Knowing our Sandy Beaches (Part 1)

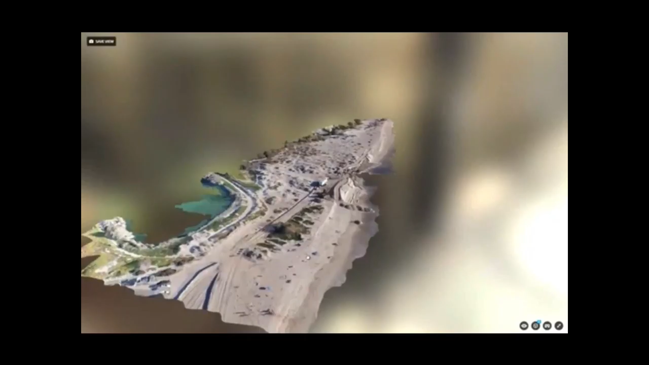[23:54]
So these are just two-dimensional pictures that we've created a three-dimensional map, stretched it, right? Or created a topology and then stretched it back over.
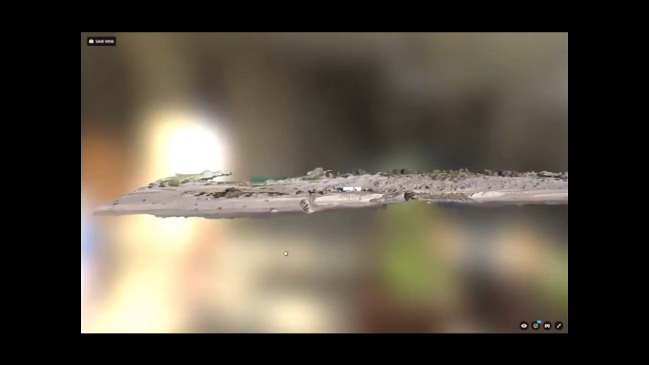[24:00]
So it's just like having a Google Earth of this area. But it's one that you guys create.